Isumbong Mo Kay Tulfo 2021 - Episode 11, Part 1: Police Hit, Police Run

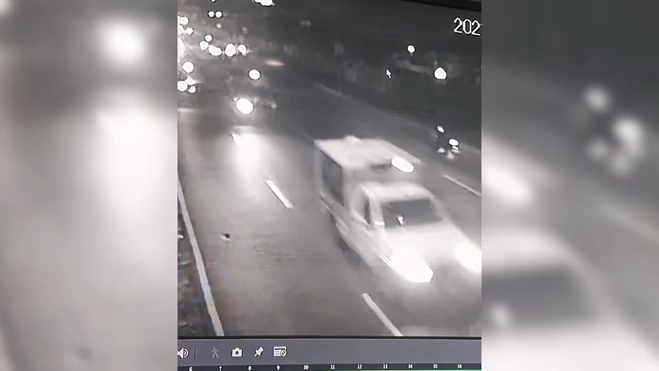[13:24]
driver ng police patrol na nakabunggo kina Eusebio at Susan ay si Police Executive Master